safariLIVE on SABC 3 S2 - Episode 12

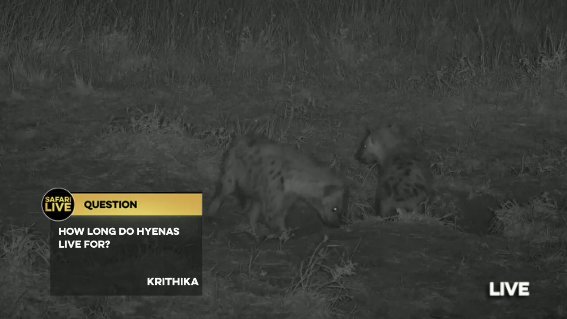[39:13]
Krithika, you're quite interested in how long hyenas will be able to live for. Well, normally we think around 12 years. Remember, it's quite difficult to actually answer that question because very few hyenas are followed from birth until death. But around about 12 years, in captivity, they have lived for up to 25 years, but that would be almost unheard of out here.
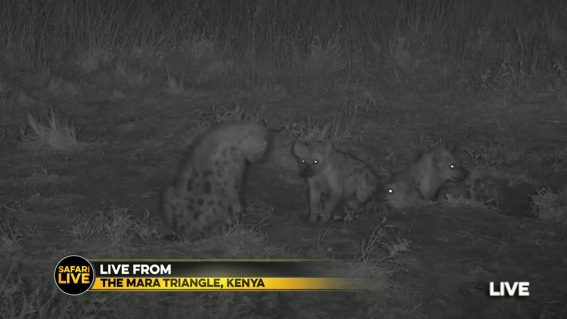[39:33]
So let's say between 12 and 15 years, probably, depending on how tough life is. I suspect that hyenas in the Masai Mara live a little bit longer than their counterparts down south in the Kruger. I think there's more for them to eat here, and the landscape suits them a little bit better. Right, our hyenas are awake. They're just reasserting their dominance over each other, and we're going to pass you 1,600 miles or 2,500 kilometres back down to the western fringes of the Great Kruger National Park, where Pat is with a lion.
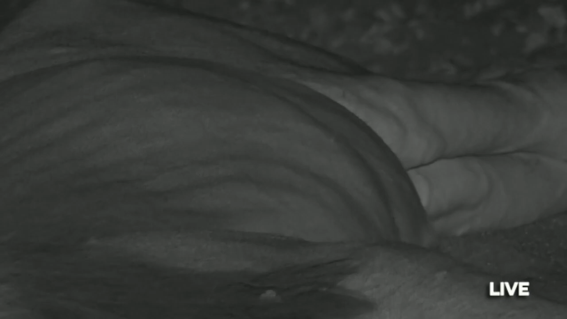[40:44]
It's quite bulgy there, and this is something we often see in predators when they eat. Krokinso wants to know, is this lion going to hunt again? Well, that's a very good question. I did say that it has managed to steal a couple of kills, but with this limp, I'm really not confident that it will be able to successfully hunt again.
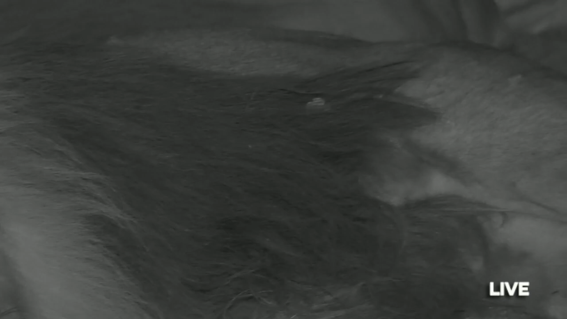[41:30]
male lions still tend to not do a whole heap of hunting in comparison to females. Don't get me wrong, they definitely will hunt, but they use their size and their strength to come in and take kills for their own, generally. And this is exactly what this one has been doing. Now, this one is named Blondie, this lion, obviously because of that blonde streak.
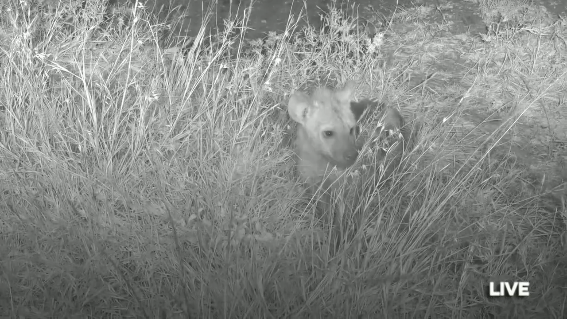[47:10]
which I think he made from some cattle dung earlier today. And that's why the hyenas are coming up close to us. Iander, a very nice question from you about whether hyenas will eat each other or not.
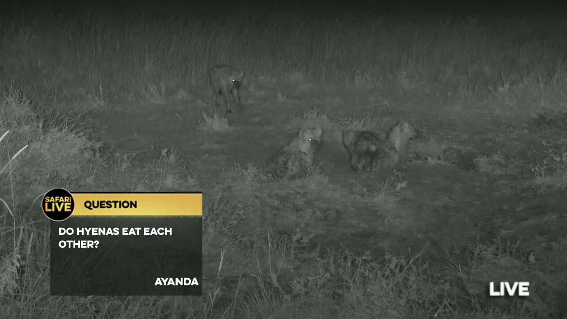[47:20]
Yes, is the simple answer. They will eat each other. Not, they won't kill each other, though. They will scavenge off each other's carcasses. It's not very common, but it does happen, and we have seen it happen. It's very unlikely. In fact, it's almost unheard of for one of these hyenas to kill another and then eat its carcass, if you know what I mean. If there was a huge battle between two dominant females, it's possible that one would eat the other, and that does happen actually throughout the carnivores.
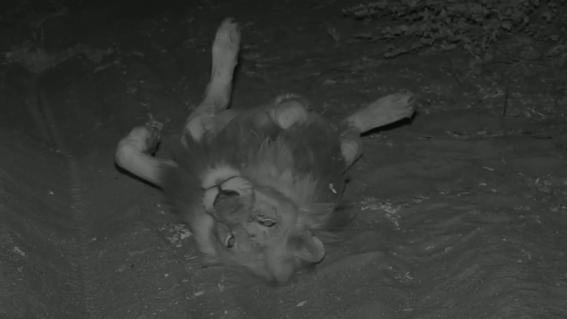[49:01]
Oh, getting a bit of a roll here. What's... trying to be Superman. Take off. Maybe a yoga pose, I don't know. Lions put themselves in the strangest positions.
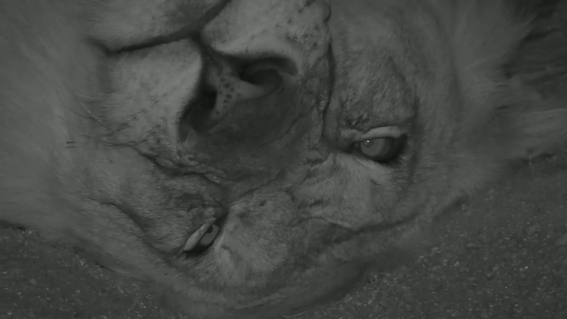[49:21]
When they are relaxed, almost like a child sometimes. Oh, giving me daggers now because I compared you to a child. I'm sorry, you're not a child, you're a big boy. And down it goes, the leg. So no signs of anything else coming down to check out this carcass tonight.
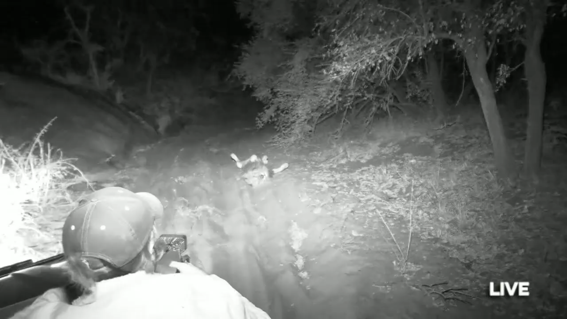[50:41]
But we are still staying around in the hope that, well,
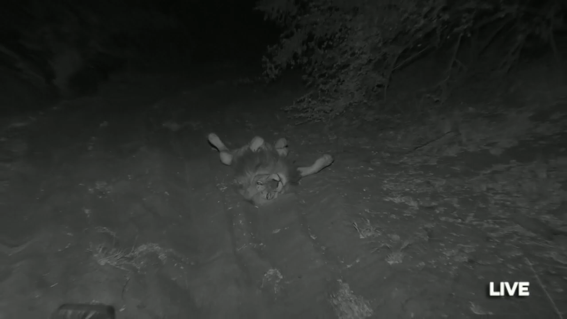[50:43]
there's three things that we actually hope might happen here. One is that something else is going to come out and check out this carcass, although as time goes on, I'm thinking that's going to be less and less likely, especially with this lion here. The second thing, which I'm really hoping is happening, is now that it's a bit dark, we may get a roar or two out of him. He was roaring very early this morning, probably at about 5:30 in the morning, so we may get something like that happen again.
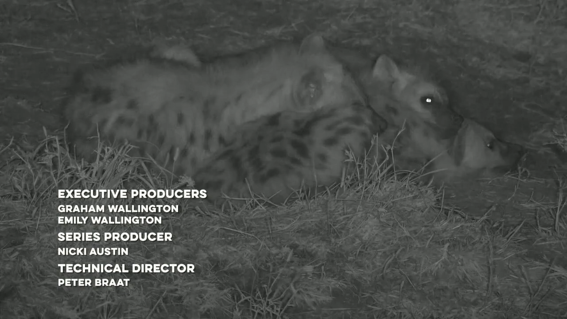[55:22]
but that is what they are going to do one day if they stay safe. And given how huge the North Clan is, it's very likely that they will stay safe, because the North Clan is very protective of them. And you can see they're having just a wonderful sleep. That's going to be it from this episode, everyone. We will see you at the same time, same place next week. I hope you enjoyed this episode. Have a wonderful week wherever you happen to be in South Africa. We can't wait to see you for the finale next week. Bye-bye.